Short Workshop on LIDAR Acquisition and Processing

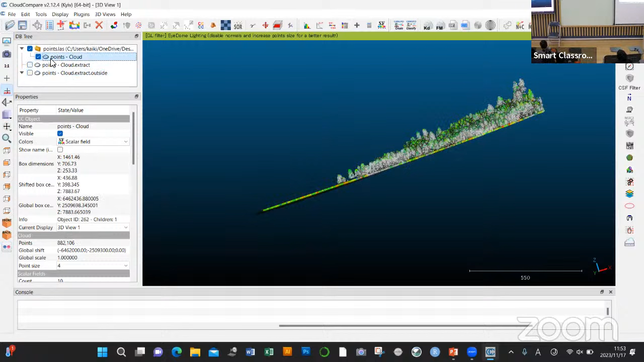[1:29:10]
And I'm going to use the scissors. And I have this. So it's going to ask me, how do you want to cut? So you can use a rectangular or a polygon. Polygon is the easiest. See, I can choose from this point to this point by just clicking on it to this point. And then at the end, you right click on your computer.
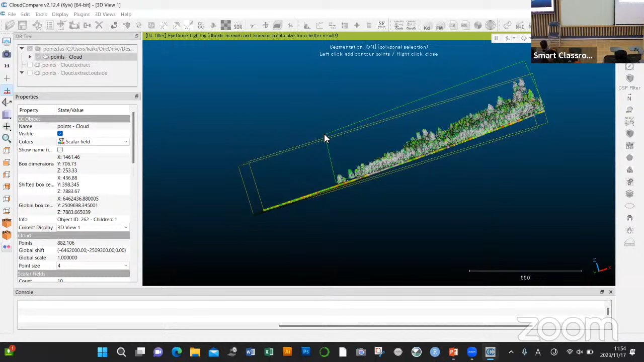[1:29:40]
And then cut, you just can extract it.
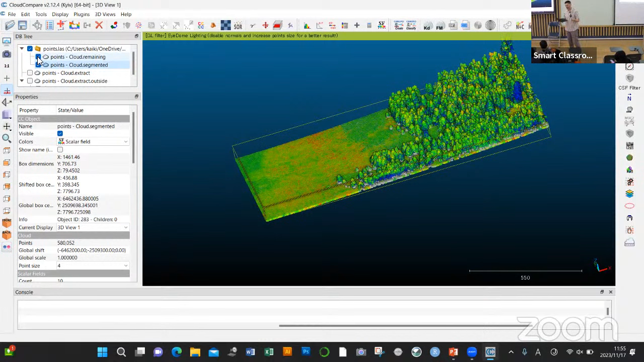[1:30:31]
whatever algorithm you're going to use, you might still have some remaining in the data set. And writing a function just to, for a few points might not be the best way to approach it, unless you have a very large data set. And doing some manual cutting can be also useful.
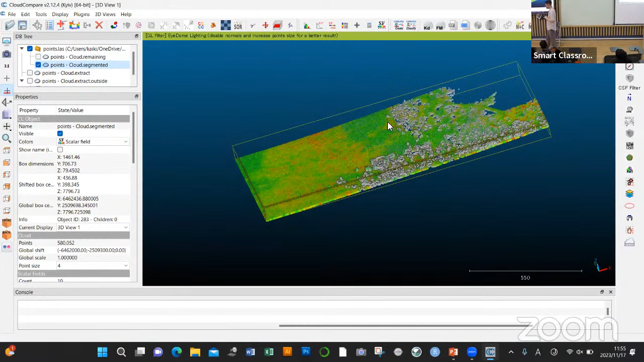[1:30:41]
So, and you see here, we still have some points remaining on the ground, right? Then another way to get rid of points, it's going to be using the SQR. So let me check if I'm in the right order. Yes, I am. It's the statistical outlier removal.
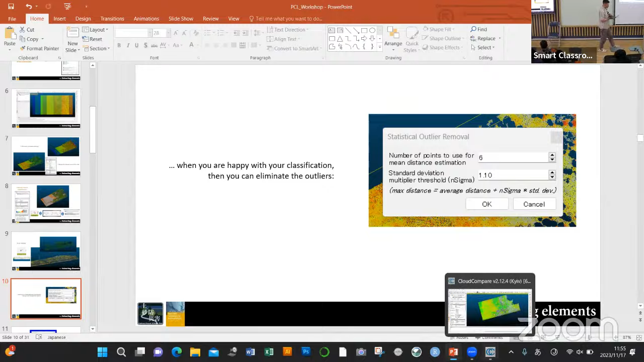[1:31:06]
So you click on that button once you have chosen your point cloud. So you choose your point cloud first, the one you want to work on. You choose SQR.
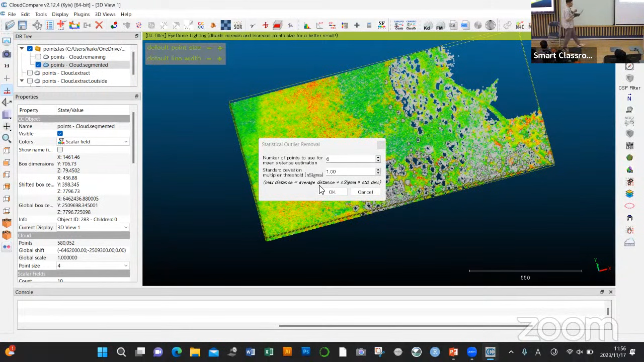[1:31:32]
And it's going to tell you, you see, you have the mathematics. You have a small equation at the bottom. Maximum distance equal average distance by n sigma by the standard deviation. And here you're going to get the number of points to use and the standard deviation you want to work with. Let's say if I want to work with a, maybe too low, 0.7 standard deviation. And anything which is beyond this is going to get removed.
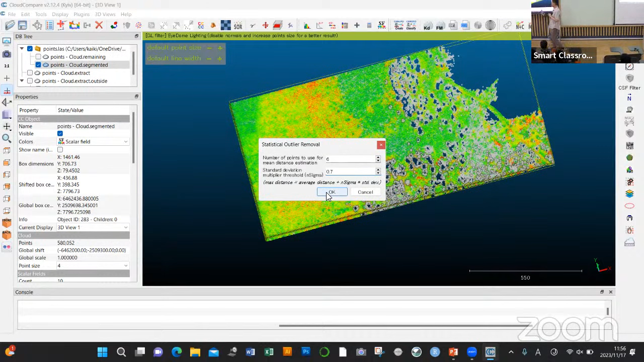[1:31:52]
So I click OK. And it's going to clean the points that are separate from the other. So let's say if you have a noisy point cloud with things that are flying around and they are not connected or close to a lot of points, you can get rid of them this way. So obviously here, that was not the best parameters because I removed a lot of the ground. But the ground actually looks much flatter now.
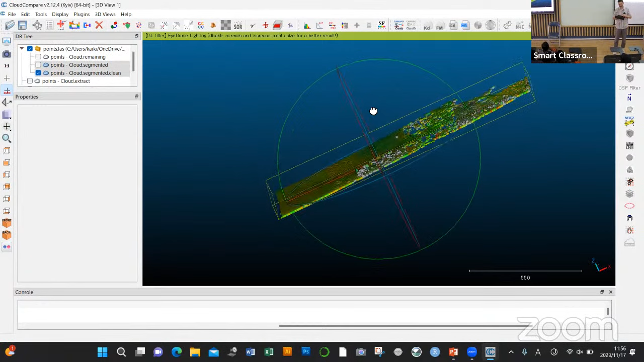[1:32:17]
There is still a bit of error here and a bit of error here.
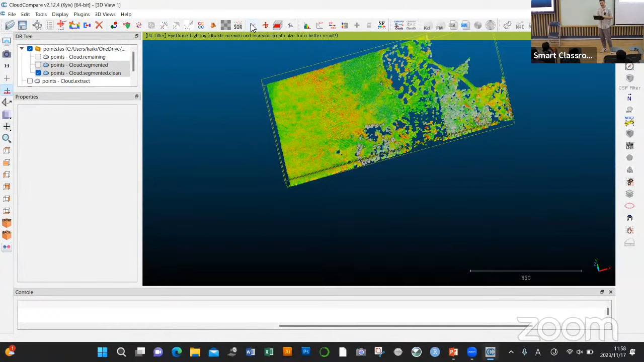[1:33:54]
So to avoid this kind of problem, one thing you want to do is to recognize the areas where you have to choose. Let's say for us, it's here and here, and we want to separate them. And for that, we're going to use the scissors again. We're going to go for scissors. We're going to say, you see this nice area here? I don't want to get rid of it. I want to make sure I keep this data.
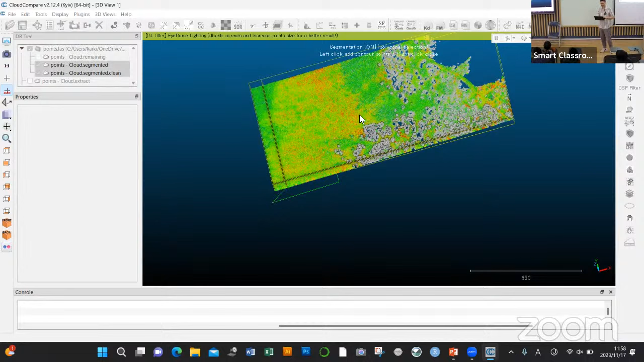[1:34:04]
So I'm going to take it out. We're going to segment that out.
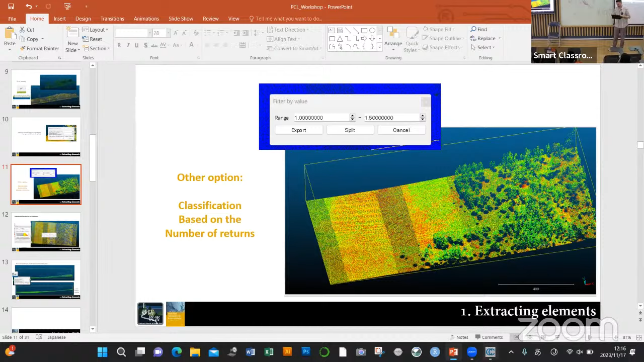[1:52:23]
So I invite you now to have a look at part compare and go and find where is the number of return. Actually, you should know already, it's almost there, where you found the intensity.
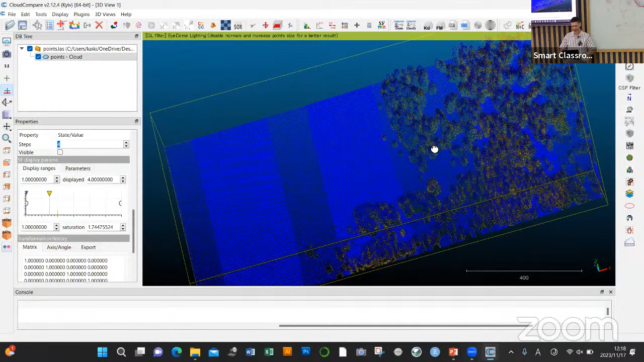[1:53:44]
Okay, so when you look at the number of returns, you can see that you have a lot of value from 1 to 4. And on the ground, you will only have one values. So in that case here,
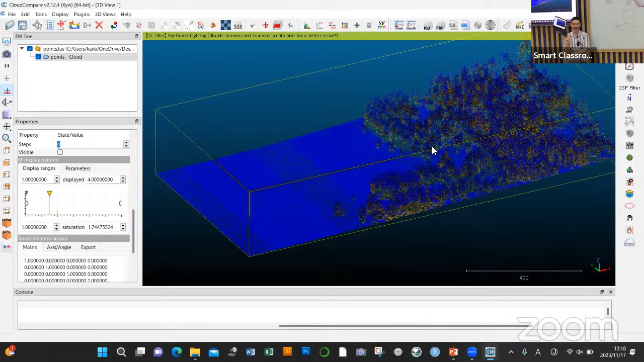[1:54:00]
it looks like it's rather a powerful way of using the number of return as a classification. But you still have trees afterwards on it.
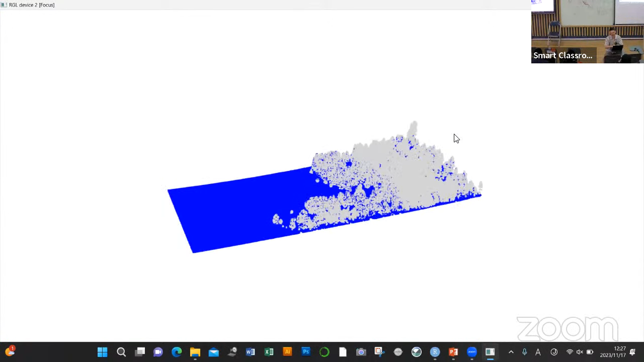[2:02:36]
The trees and the ground clearly separated just by one click. So GUI, very easy to use, but if you can program just a few lines, it's not programming, it's just like writing down like lines, way better results.
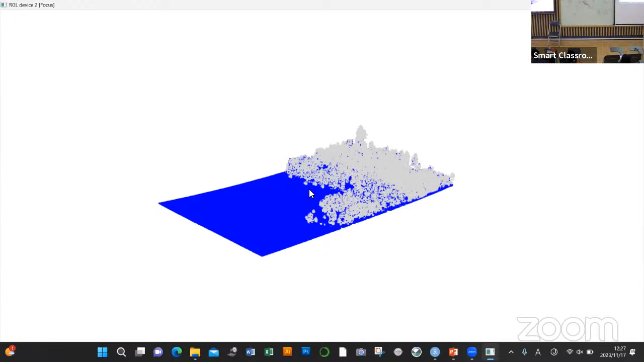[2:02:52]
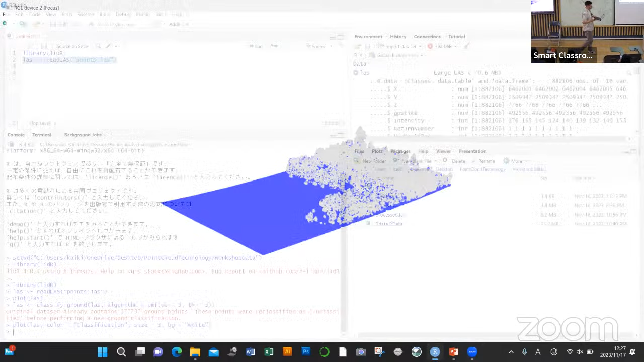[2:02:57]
And this algorithm actually works well,
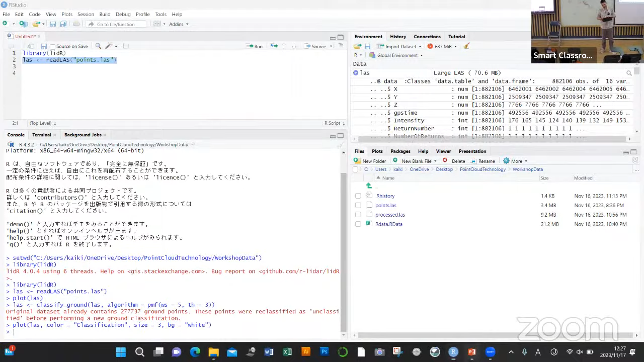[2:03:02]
but it's still going to create error. So I'm showing you the result here. You see the data here? The data still have actually trees on it. You cannot see them because they were hidden in the point, but it's not perfect.
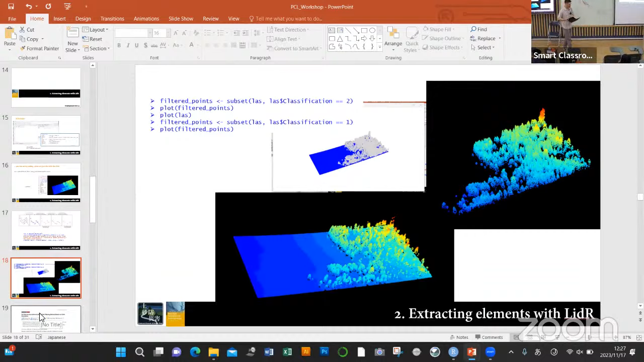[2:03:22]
So better, but not perfect. So for that, there is an algorithm that I like, which is the Wumingtong algorithm, which does a very good job at filtering.